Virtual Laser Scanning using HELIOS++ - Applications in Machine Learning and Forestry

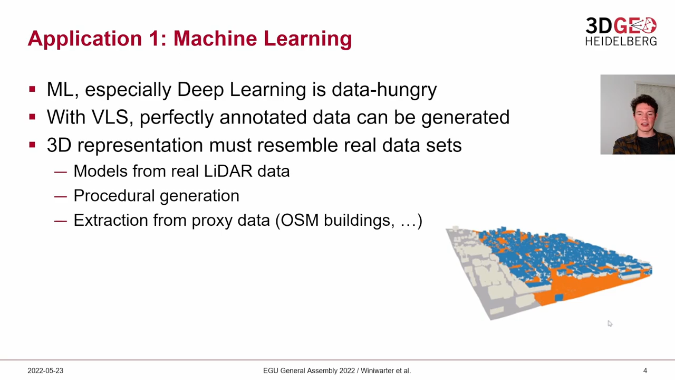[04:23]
proxy data and what we see on the bottom right here is an excerpt of the open street map where we used the building polygons extruded them to a height and then ran a virtual laser scanning survey on it and you see the ground points colored in orange and building points colored in blue.